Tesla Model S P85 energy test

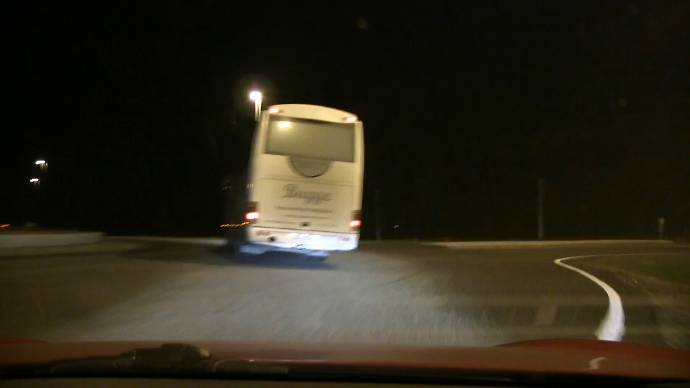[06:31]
Okay, now we are at the first end of the route, and I have to stay here and wait for another truck to arrive. I actually followed the bus on the way here, and the bus was, well, doing about 80 to 90 kilometers per hour. The buses, they tend to drive at an uneven speed, but that's okay.